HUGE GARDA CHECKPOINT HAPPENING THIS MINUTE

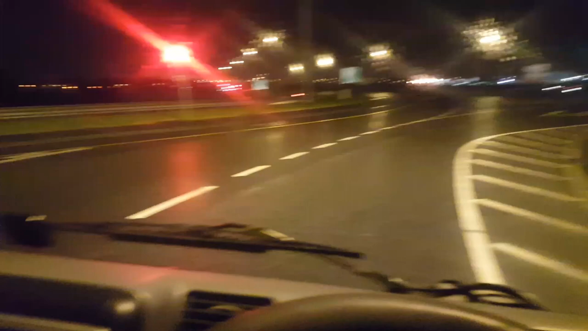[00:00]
Welcome to the blog today guys. I'm just trying to get on to the M50. There's a huge incident there on the M50. I'm just trying to get a better understanding of what it is. If these lights will go green I can go and have a look. Thankfully it's on the way back to base so it's not too bad. I better let dispatch notice something going on as well.
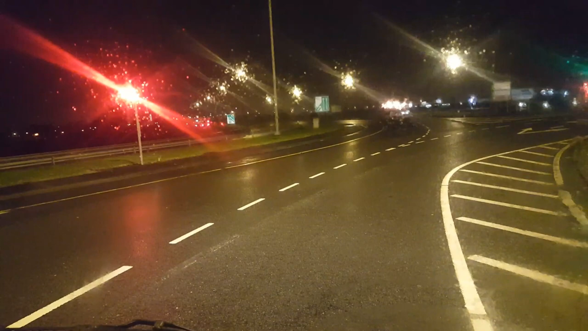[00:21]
Come on lights. There's a Garda bike on ahead of me. There's something going on. It's big and I think somebody's in a hell of oh my god look at the amount of lights there's some shit going on here. I'm gonna go off here into the fast lane well not the fast lane. There's members of the Garda would call it the overtaking lane.
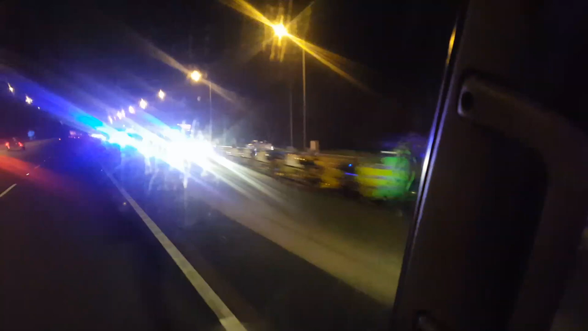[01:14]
It is quite possibly the biggest checkpoint I've ever seen.